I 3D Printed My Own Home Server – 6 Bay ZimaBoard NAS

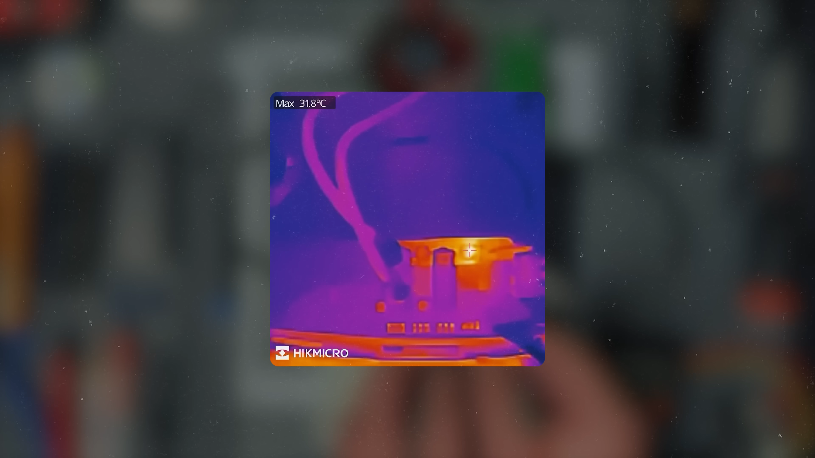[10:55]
Checking with the thermal camera, the MOSFETs and surrounding copper stayed cool enough, which was also reassuring.
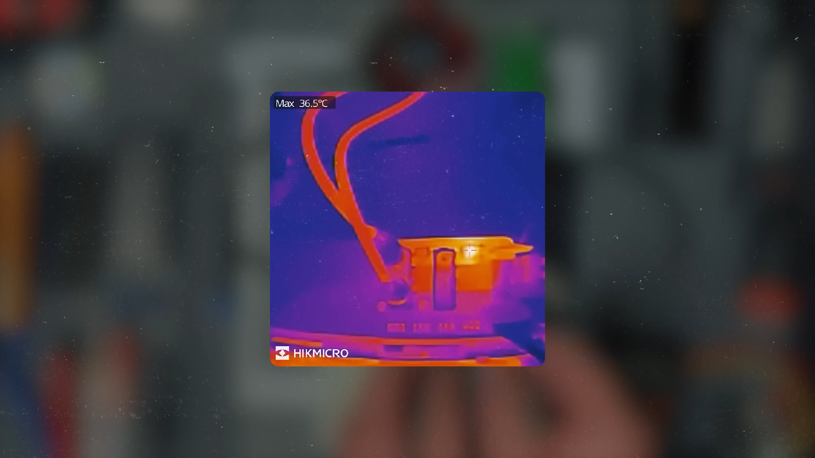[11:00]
On screen: max 36.5°C
Unfortunately, testing the 12V rail didn't go as smoothly. As soon as I creeped around 7.5A, the voltage sagged significantly and the fuse exploded.